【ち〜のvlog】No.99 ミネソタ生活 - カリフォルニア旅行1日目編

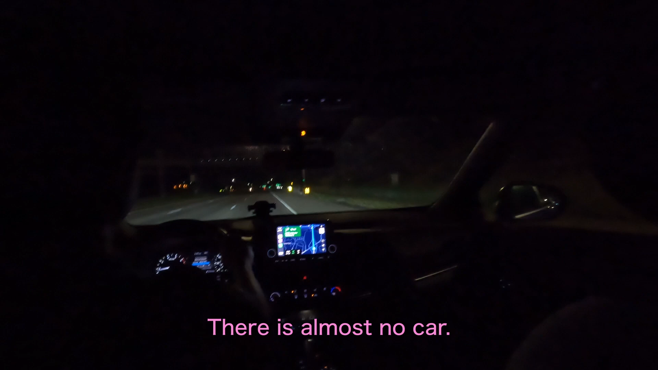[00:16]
おはようございます 顔ごしつらないくらい暗くなりましたね車もほとんどいません 朝の3時40分ありますどうもこれからサンフランシスコ